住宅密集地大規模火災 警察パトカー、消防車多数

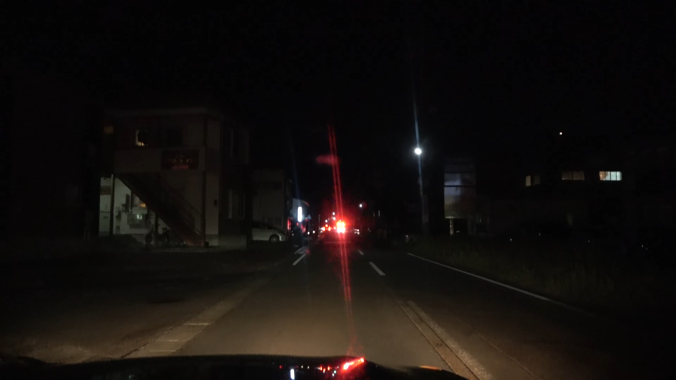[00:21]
消防車の前の車が来たぜ。 自転車
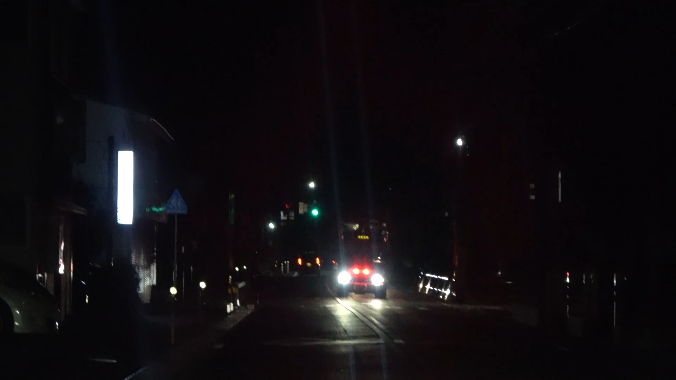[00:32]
じゃない。 うん。パトカーが行った。
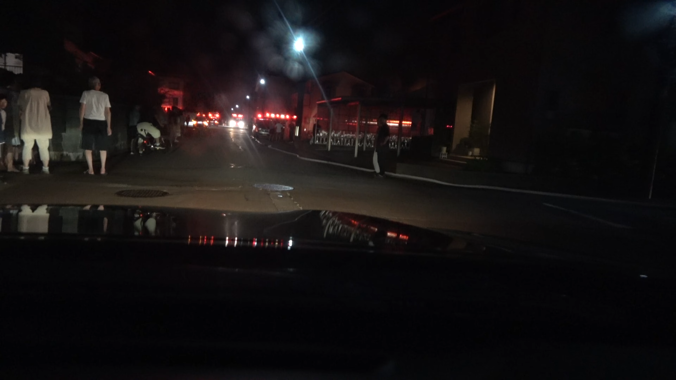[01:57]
え、どこ？あ、本当だ、明るくなってる。